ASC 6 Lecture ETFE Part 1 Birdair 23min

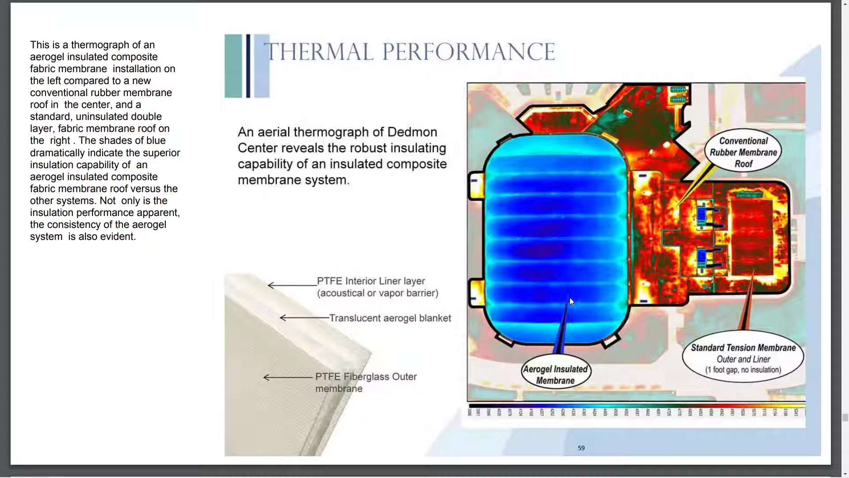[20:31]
So this, once again, is a little bit of a marketing because we've now jumped into a much more complicated graphic here. We now have an aerogel, which is a translucent insulation between the materials in order to create insulation. And we're comparing that to conventional roofs. But this would be a very complicated and expensive, at least at this point, kind of installation.